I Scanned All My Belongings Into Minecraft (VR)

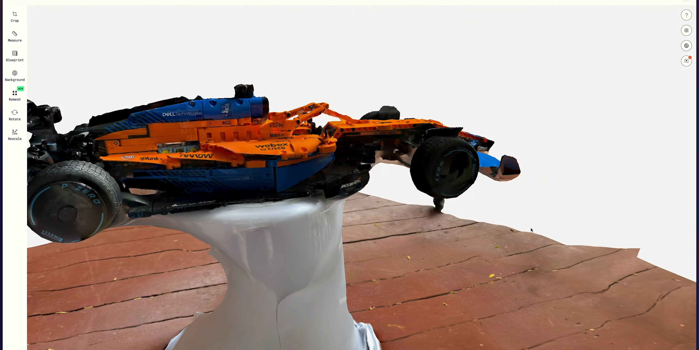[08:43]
Another one that works pretty well is the F1 car, surprisingly. Again, it's not perfect, but it did get a lot of the proportions right.
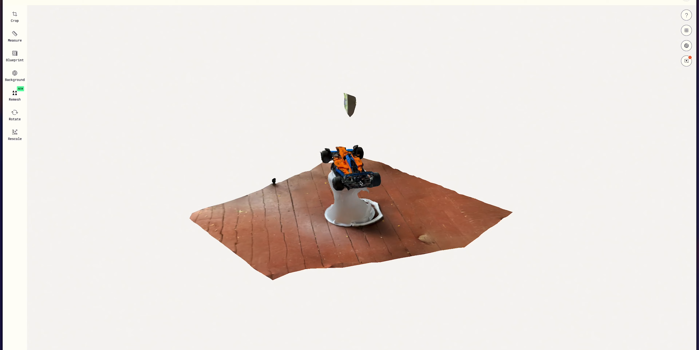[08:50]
Like that's actually pretty impressive considering how high detailed the car is.
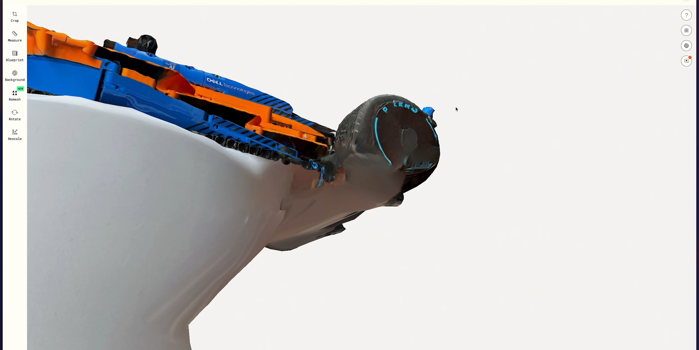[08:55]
What I'll have to do though is go through and crop out this freaking bucket. So dumb.
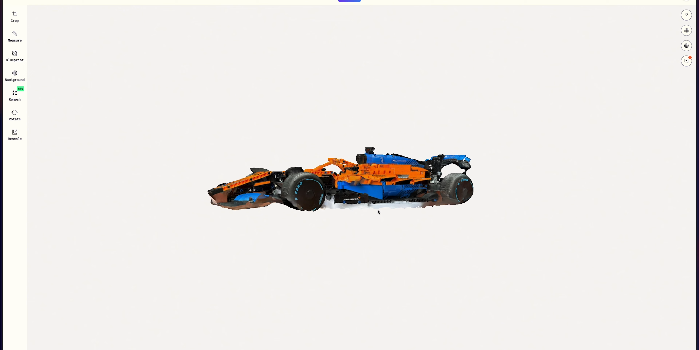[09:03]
But the AirPods on the other hand... Wait, I was going to say they didn't work, but they...